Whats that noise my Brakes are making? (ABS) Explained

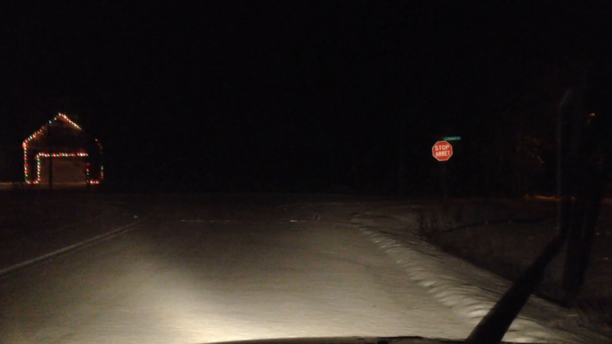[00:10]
I'll wipe my windows off for you for a second here give me a second there you go as you guys can see we got a shit ton of snow out there Christmas lights are everywhere it's a great night for drifting but what I want you guys just to see I'll leave my brakes on I'm in a little town right now so what I'm gonna be explaining today is basically